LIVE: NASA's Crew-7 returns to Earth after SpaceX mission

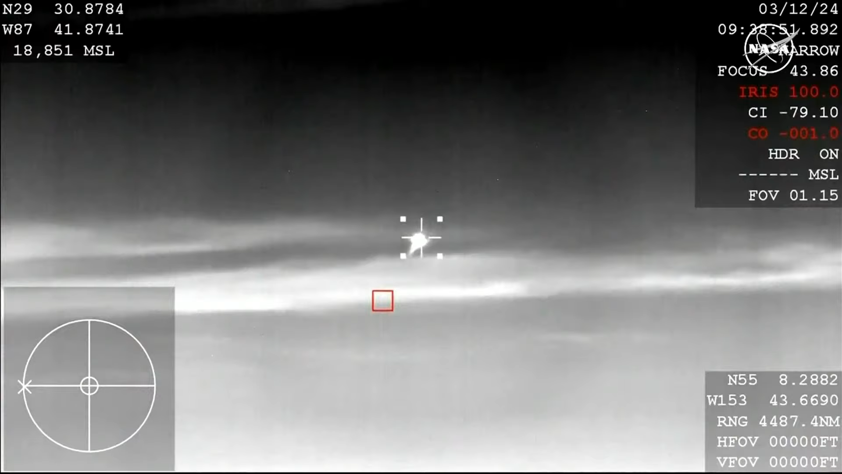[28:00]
our very first view of dragon there on your screen um it is streaking through the sky as it continues to re-enter the atmosphere again those parachutes have not quite deployed just yet but once they are through the atmosphere uh
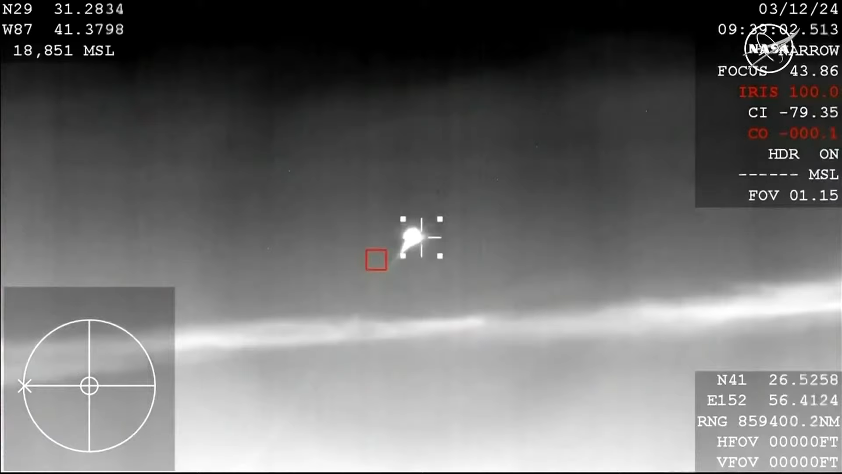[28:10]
successfully we'll first see the drogue chutes deploy we're targeting 243 a.m pacific for that and uh just seconds later at 244
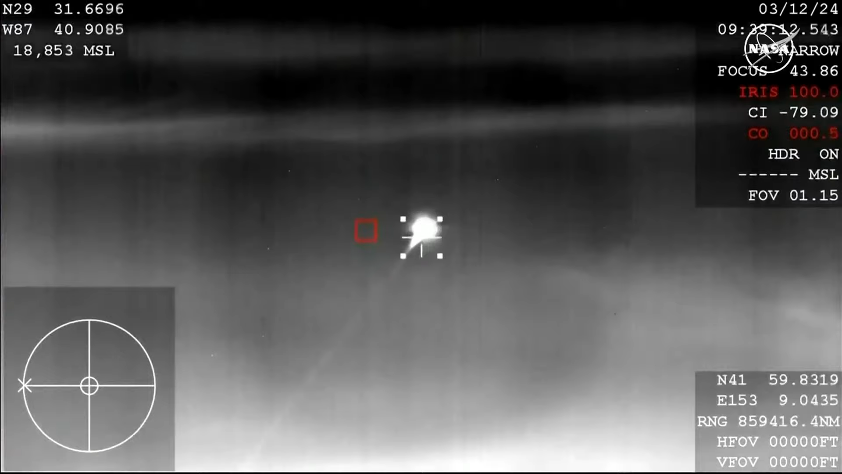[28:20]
a.m we'll see the main chutes deploy and of course splash down at 247 a.m pacific off the uh coast of pensacola yeah this view is a thermal
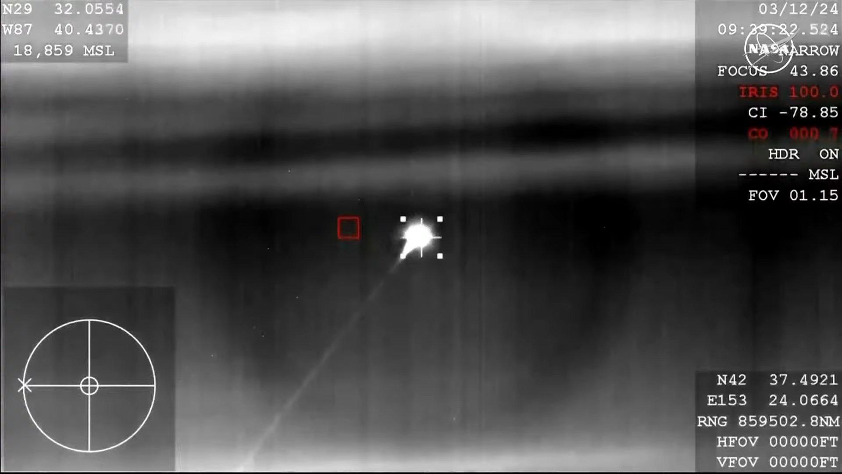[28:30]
view uh tracking cam from nasa's wb-57 plane uh i
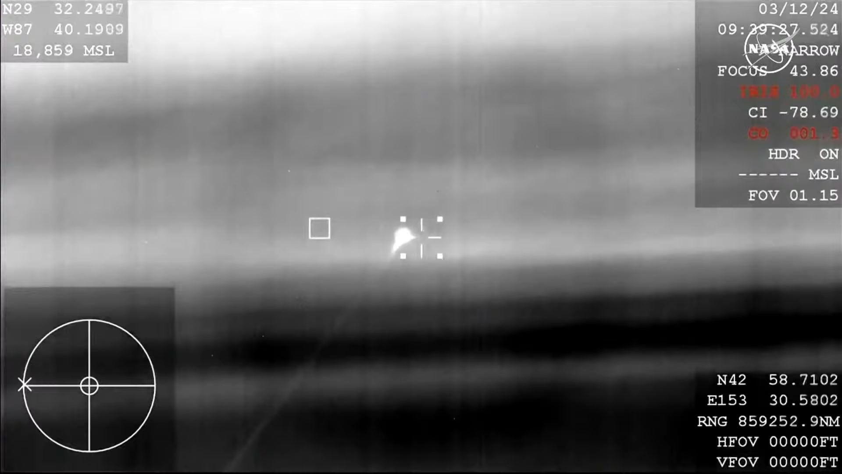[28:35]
always love seeing this come through because it i just the brightness gives you a
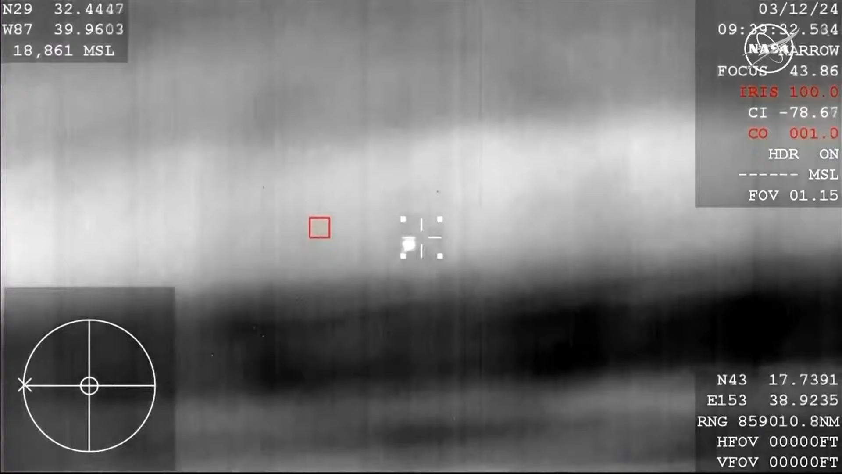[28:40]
good idea of uh and it will start to get dimmer and dimmer uh as we get closer to the drogue parachute deployment
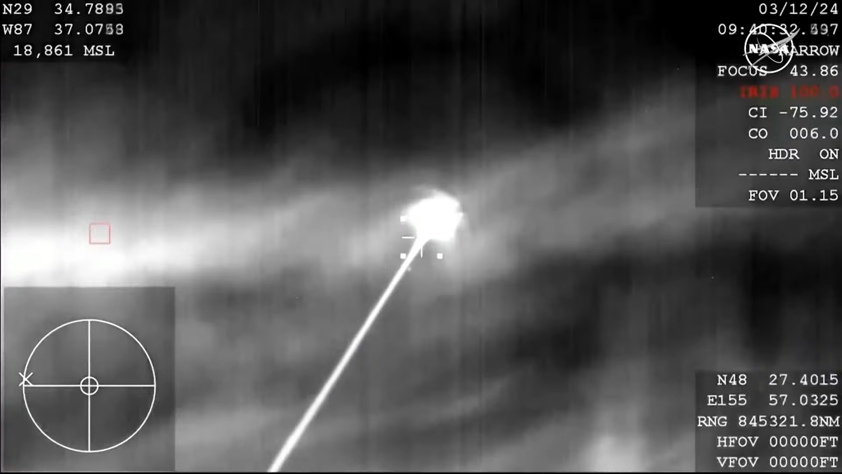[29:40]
dragon spacex com check spacex dragon we have you loud and clear all right so that was the voice we have you the same expect automated shoot deployment as the voice of commander jasmine mug belly great to
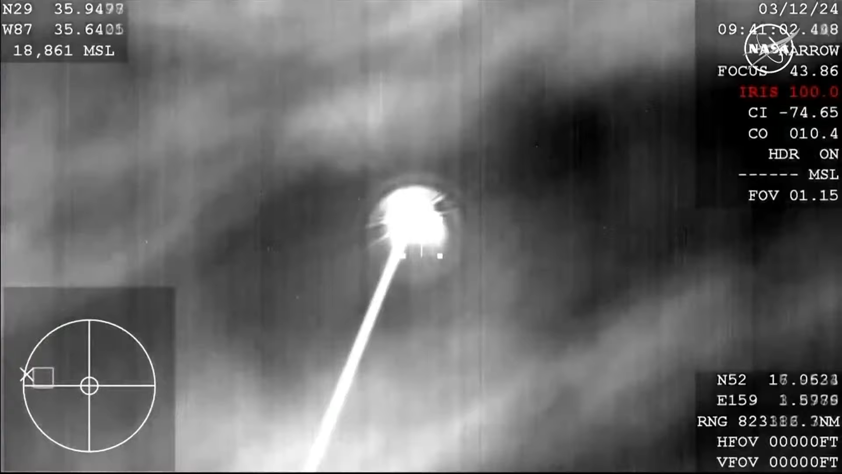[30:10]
hear her voice on the other side of the comms blackout and a great view here that thermal cam showing us live re-entry of
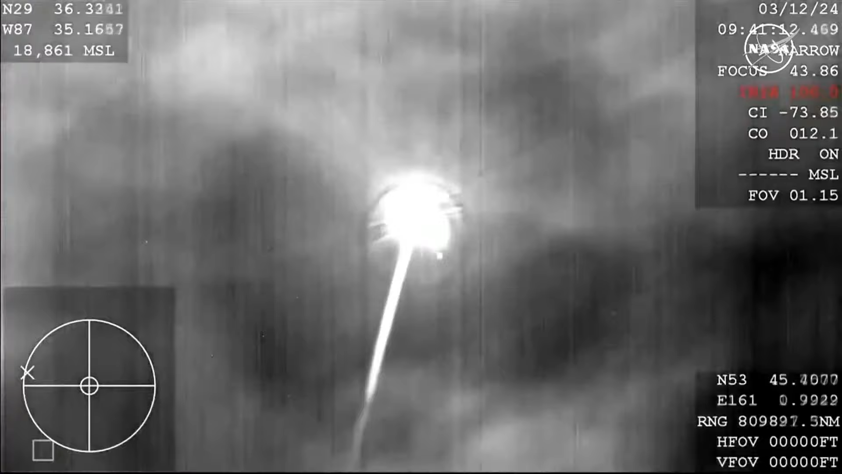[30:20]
the crew seven team on board dragon endurance and the corps also did let uh jasmine
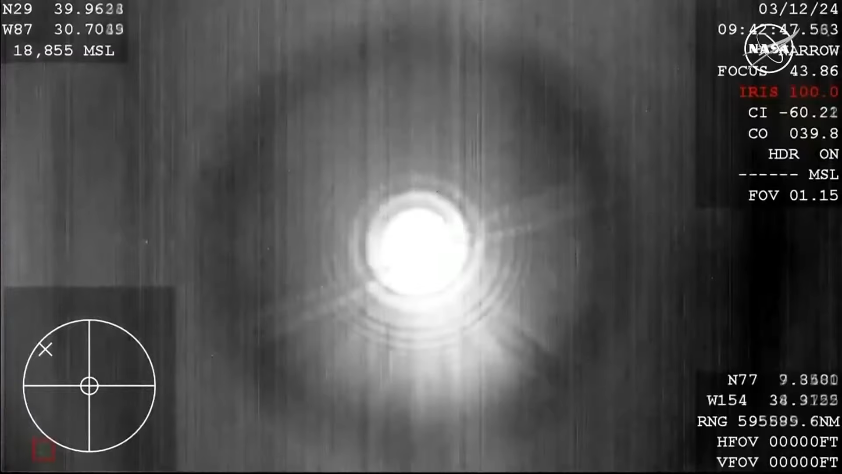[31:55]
now we should see the drugs pop out here the thermal cam will provide us a much better view of the parachute deployment
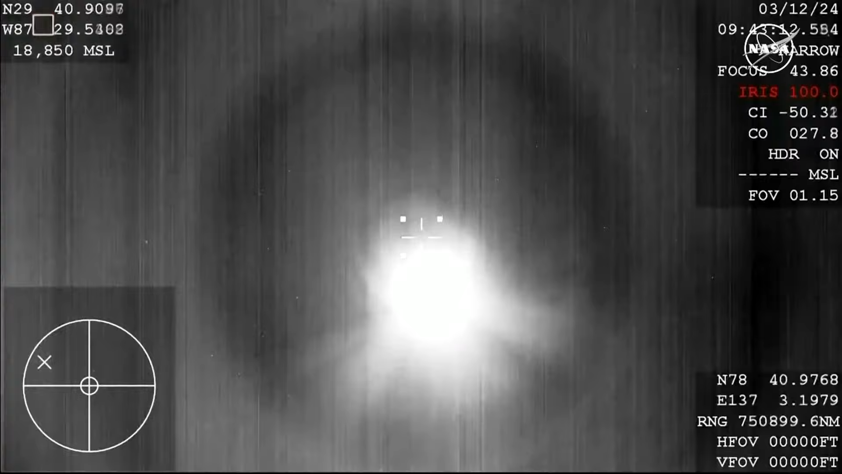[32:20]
so we are standing by for those drogues to deploy